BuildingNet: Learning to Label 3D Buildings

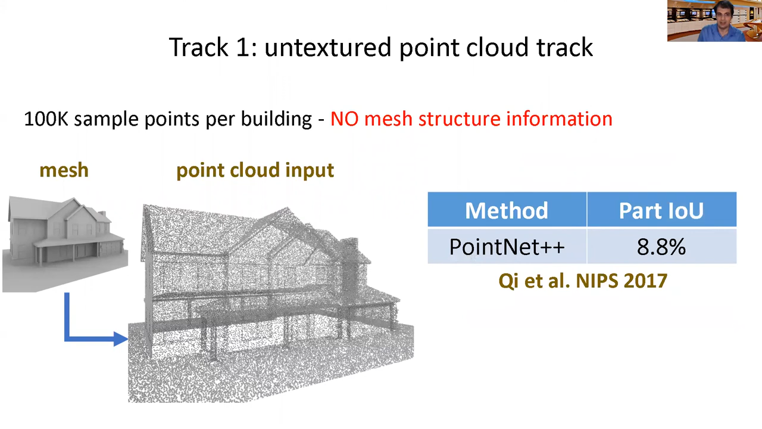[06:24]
This track is supposed to be supposed to test algorithms without access to any kind of mesh structure and also no colors. To train and evaluate algorithms, we offer per-point labels. As a starting leaderboard in this track, we tested PointNet++, a recent OHTRI-based network, and the sparse tensor network called MinskonskiNet.
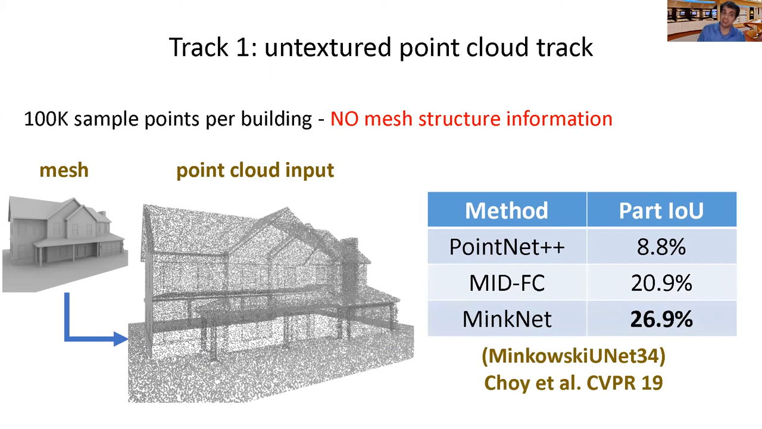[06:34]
Our evaluation includes ShapeIU, and as shown here, PartIU. Our second track includes the same point clouds, but this time with RGB color, sampled from the model texture.
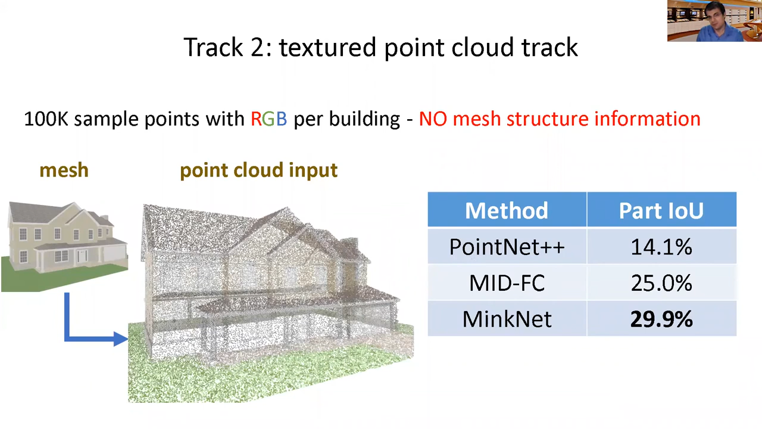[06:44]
Not surprisingly, the performance of all networks improves with access to color. Our third track tests algorithms operating on triangle meshes without texture.